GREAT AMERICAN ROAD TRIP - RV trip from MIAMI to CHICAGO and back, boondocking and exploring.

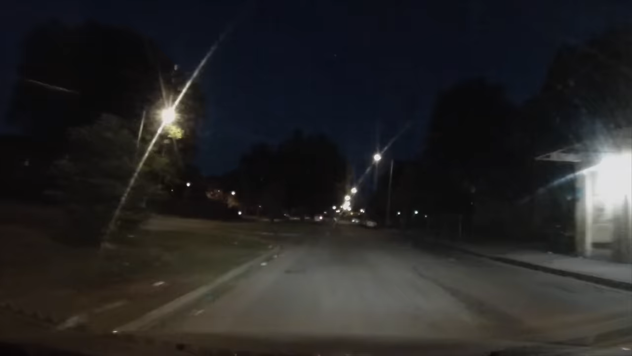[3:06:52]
We've heard of this area called Cooper Young in Midtown Memphis, around the intersection of those two streets, which is supposed to be like a happening neighborhood,
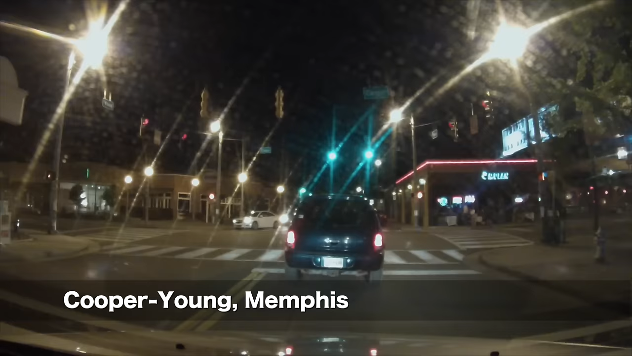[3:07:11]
but it being a little late on a weekday and unbearably hot. I guess there's not a whole lot going on.
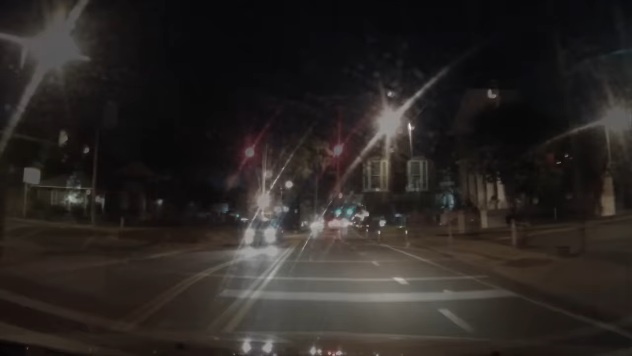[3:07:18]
We'll come perhaps some other time during the day. Up ahead is the 100-year-old Cooper Young Railroad Trestle, which now has a sculpture of homes and businesses of the neighborhood.
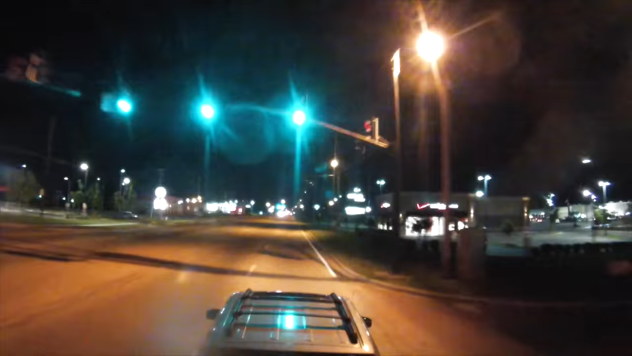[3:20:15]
About 2 hours later, we arrive at the Walmart in Tupelo, Mississippi.